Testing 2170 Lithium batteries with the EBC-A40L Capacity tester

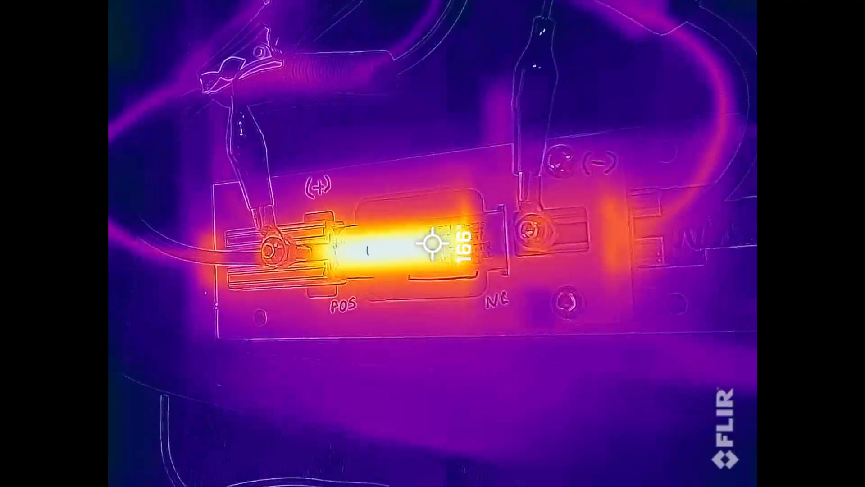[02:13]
I just completed a 20 amp discharge of the cell and if we switch to the thermal camera you can see that the cell ends are nice and cool because of the low contact resistance and the aluminum heat sinks. This is the original battery holder that I bought and switch into the
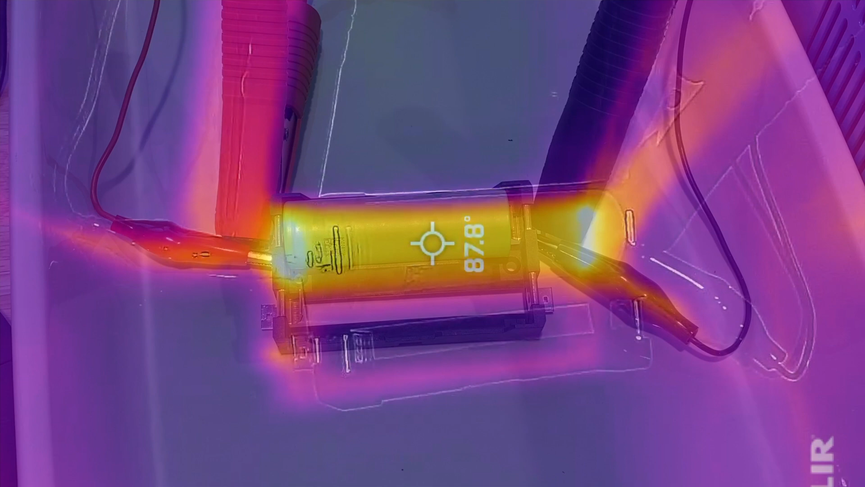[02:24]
thermal camera you can see that the ends are getting real hot and heat in these areas could rupture the cell.
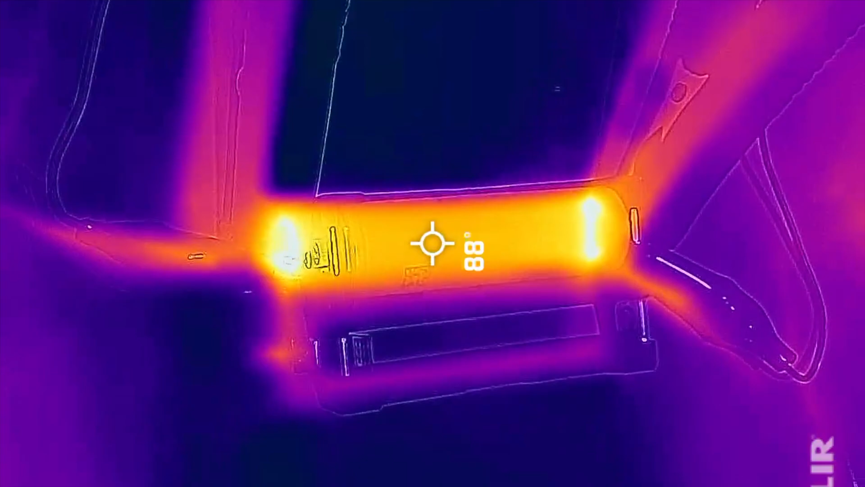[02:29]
Here's a side by side comparison so you can see the difference.